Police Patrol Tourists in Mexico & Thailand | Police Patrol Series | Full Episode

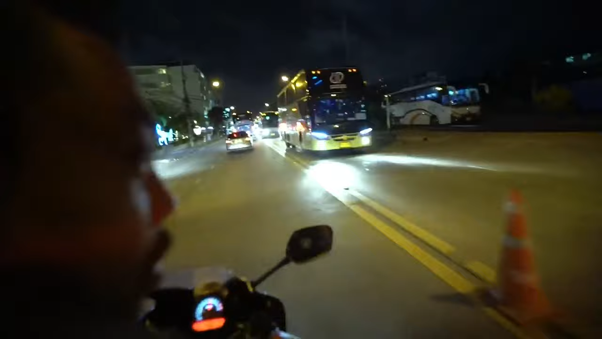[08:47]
A car failed to stop at the checkpoint and fled at top speed. The officers take up pursuit on two wheels.
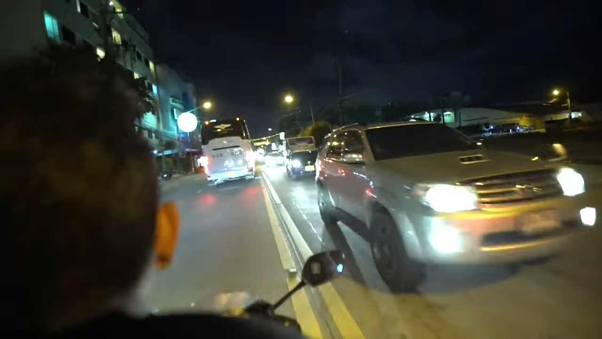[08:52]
This car could cause an accident at any moment.
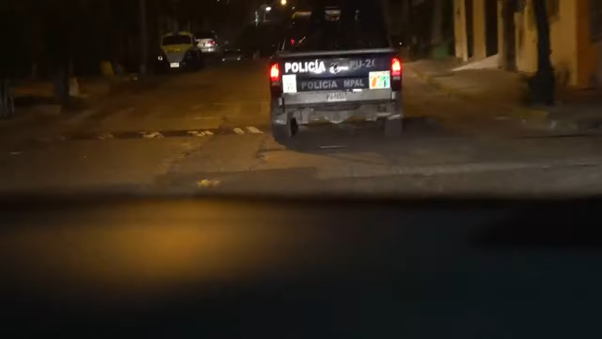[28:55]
We turn off the lights to be safer.
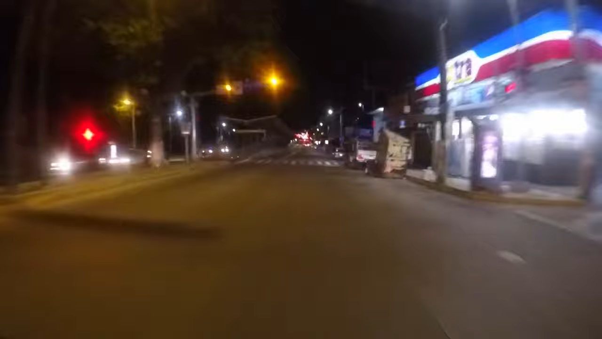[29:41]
We've just come through the famous Tolerancia neighborhood.
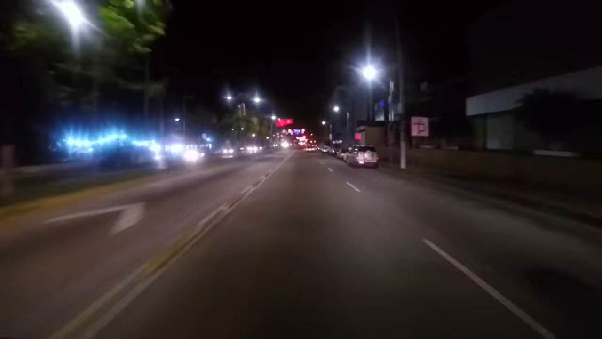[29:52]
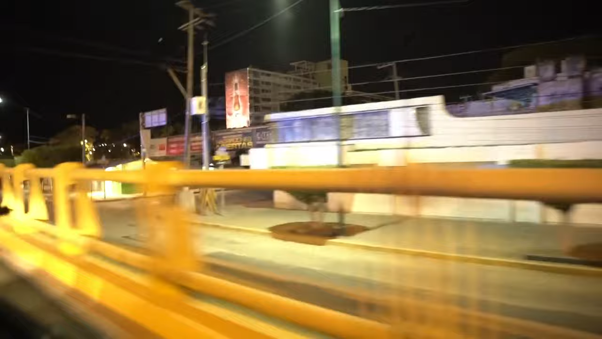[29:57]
And now we're in the Fabrica neighborhood.
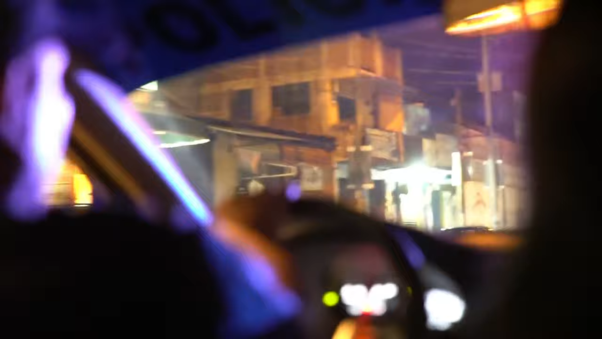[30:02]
They're very dangerous areas. They're notorious in Acapulco because of their high levels of crime.